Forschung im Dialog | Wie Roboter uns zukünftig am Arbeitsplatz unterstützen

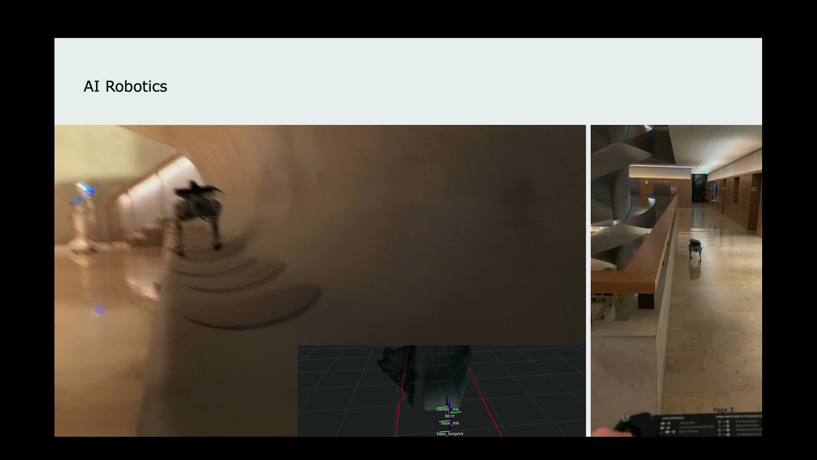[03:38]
Man sieht so unten das schwarze Bild, wie er die Umgebung wahrnimmt,
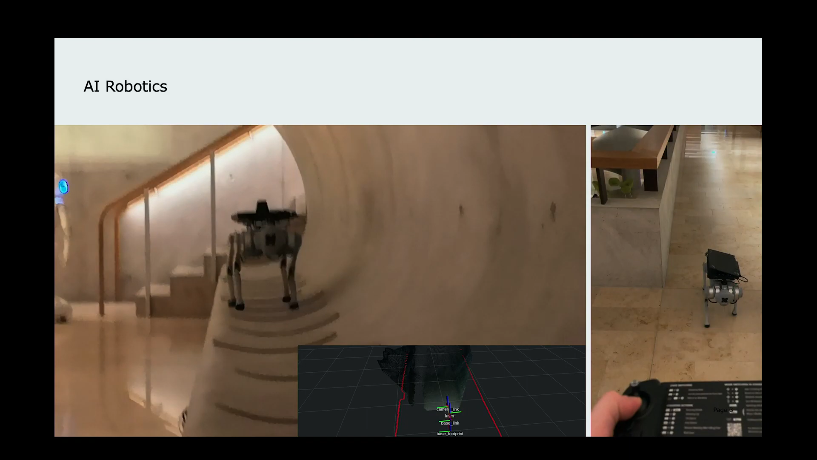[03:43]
Tiefeninformationen bekommt und damit weiß, wo er laufen kann, wo er besser nicht läuft. Deshalb kann er auch da diese diese Bank entlang laufen, ohne abzustürzen. Sieht hinten den Pepper-Kollegen und im rechten Video sehen wir,
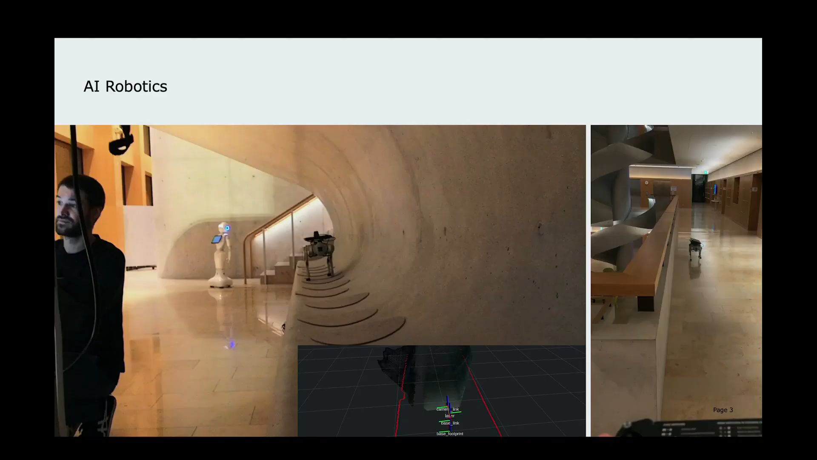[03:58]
wie er die Wand entlang läuft und sich da auch dran entlang,
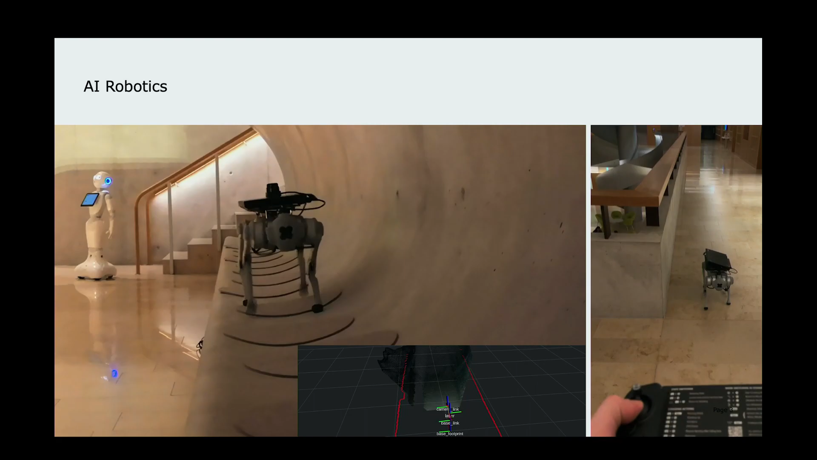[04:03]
jetzt ändert er die Richtung oder wie er dieser Wand folgen kann.
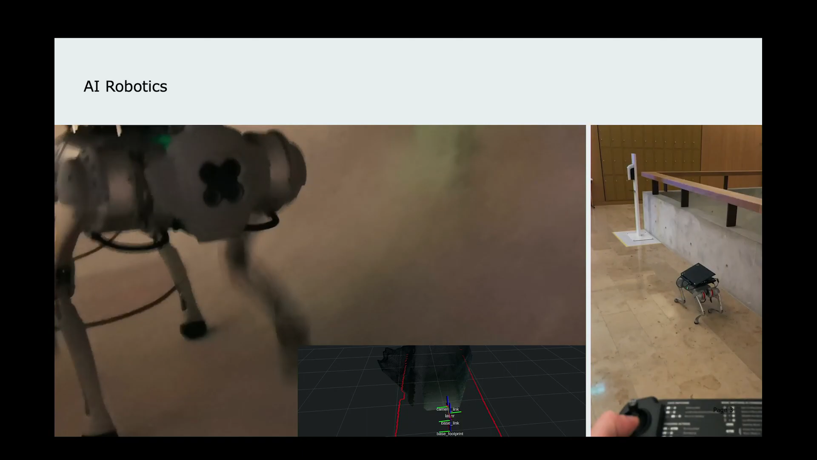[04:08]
Man hat eine Fahnensteuerung, sieht man unten, das ist die Vorwärtsgeschwindigkeit.
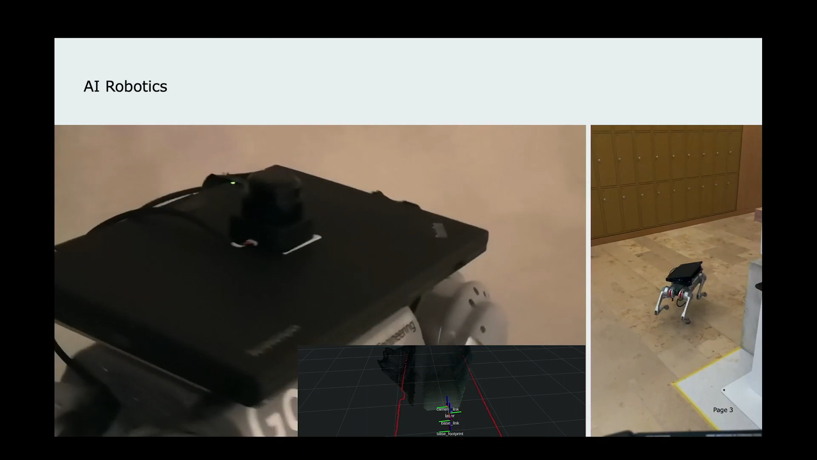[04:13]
Inzwischen sind wir ein bisschen weiter, da können wir auch auf Hindernisse reagieren und sind heute wieder auf dem Campus unterwegs gewesen und morgen dann auch wieder in einer schwierigen Umgebung mit diesem System, um Daten aufzunehmen.
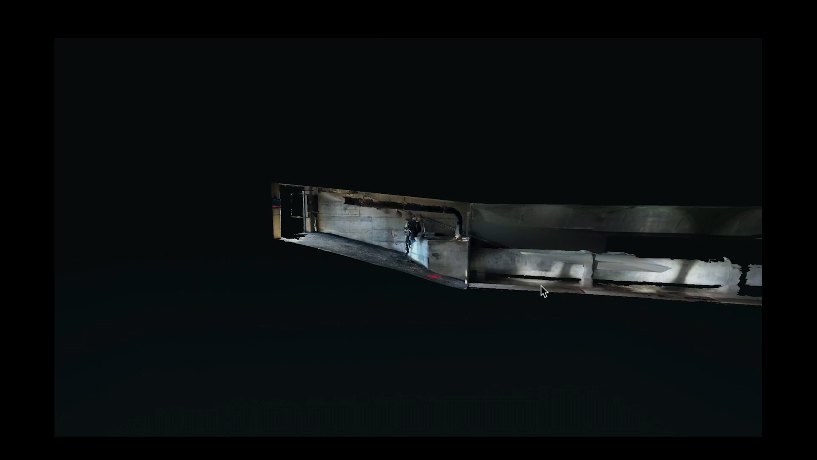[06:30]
Roboter am Eingang abstellen, 1,2 Kilometer durchlaufen lassen und dann haben wir nachher diese Informationen.
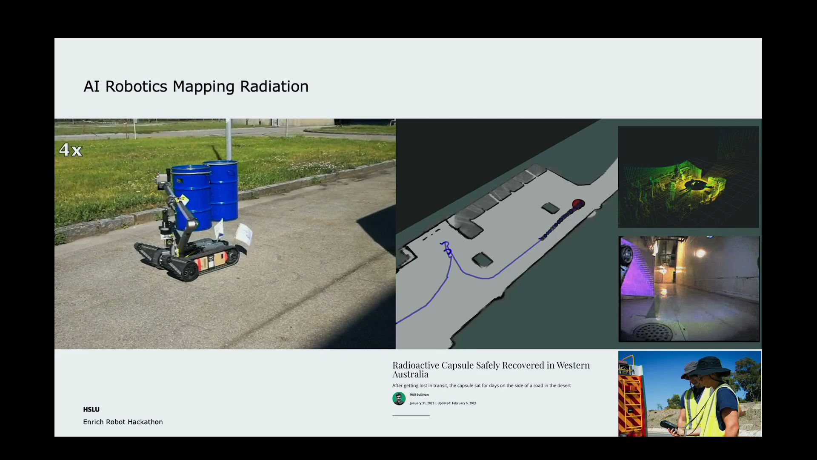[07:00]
Und das österreichische Militär bringt dort auch immer Strahlenquellen hin, radioaktive Strahlenquellen. Und unsere Roboter können dann Strahlung messen. Früher musste man immer erklären, warum man das macht.
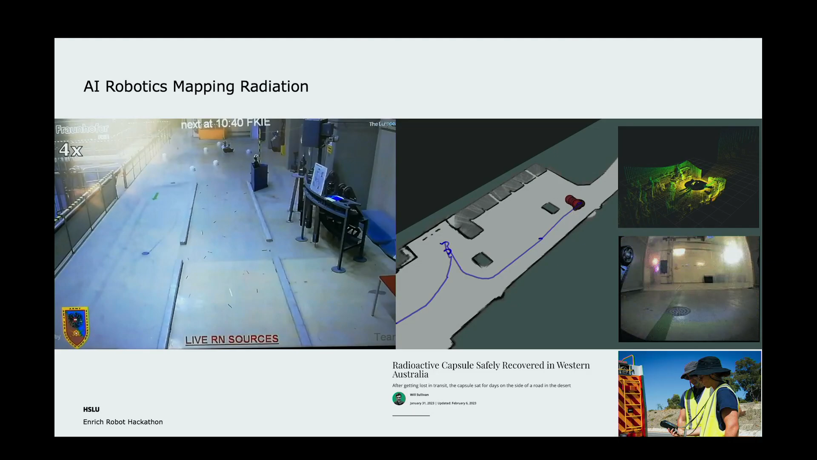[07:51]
welche Bereiche für die Rettungskräfte allenfalls oder die Einsatzkräfte in solchen Bereichen, welche sicher sind oder welche sie besser vermeiden sollen.
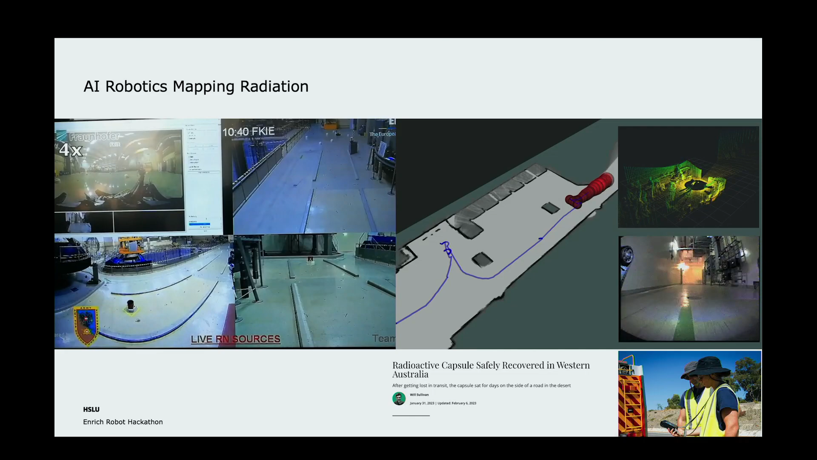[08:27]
da gibt es dann immer Möglichkeiten und Anwendungen, dass wir diese Strahlenkarten durch den Roboter automatisiert aktualisieren.